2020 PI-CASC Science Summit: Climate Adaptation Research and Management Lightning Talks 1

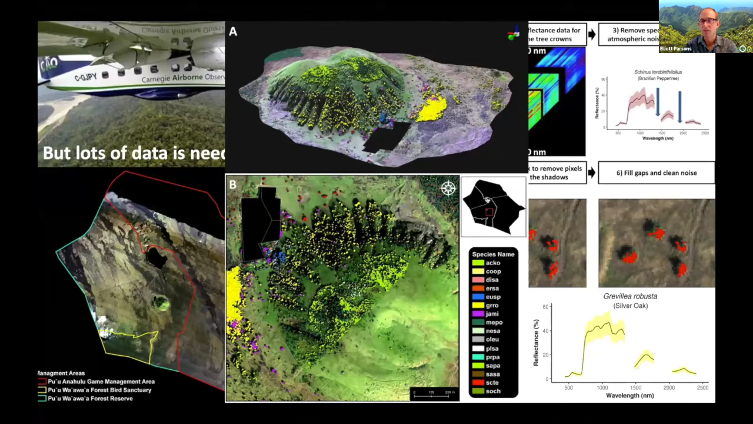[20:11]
And so just getting this data to get a handle of 104,000 acres of Pua Lua and Pua Lua Hulu. So we can try to find out where the native forest is, where species are, so that we can protect them the best we can. Next.